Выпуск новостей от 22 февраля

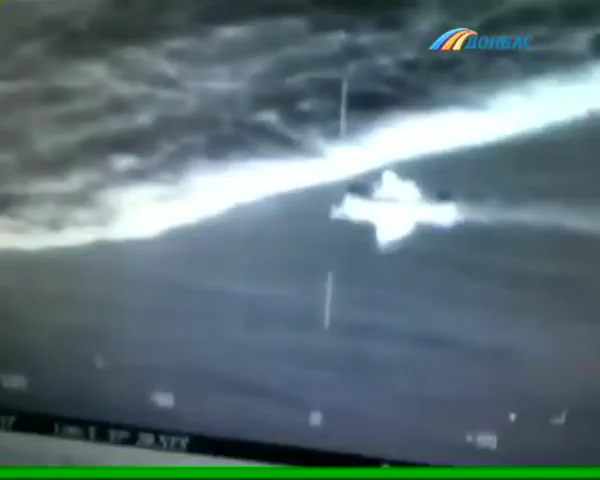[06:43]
Он орудовал ночью в районе морского торгового порта.
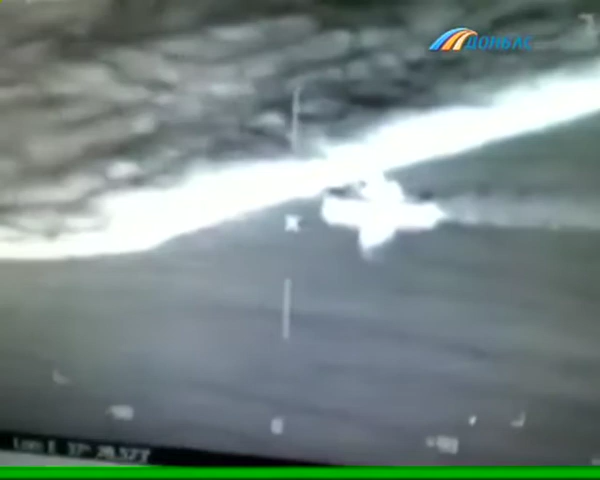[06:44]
Его перемещение заметили пограничники с помощью тепловизора.
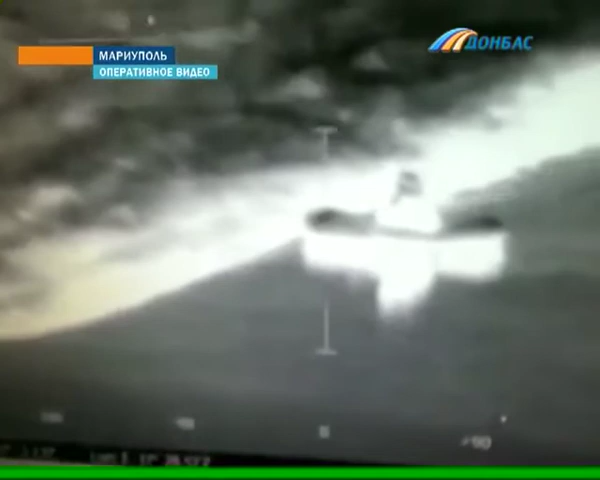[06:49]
Когда браконьер в очередной раз причалил к берегу, его задержала группа реагирования.